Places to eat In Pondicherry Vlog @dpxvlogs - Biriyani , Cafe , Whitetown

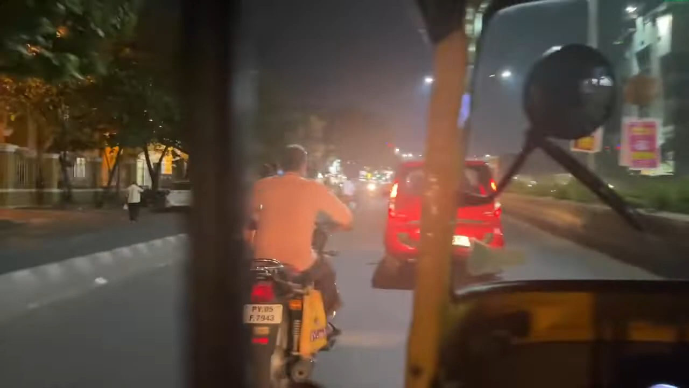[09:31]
गाइज़ फाइनली दिन ख़त्म होते होते रात हो गई, और रात ख़त्म होते होते हम लोग चले गए फेमस बिरयानी शॉप कमाची बोल के, जो कि पौंडीचेरी में बहुत ही ज़्यादा फेमस था।
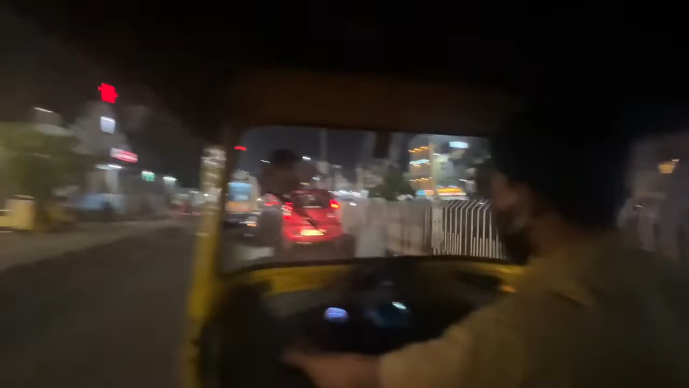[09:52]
वहाँ से हम लोग एक ऑटो लिए, ऑटो का मज़ा लेते लेते सिटी की तरफ और चारों तरफ देखते हुए,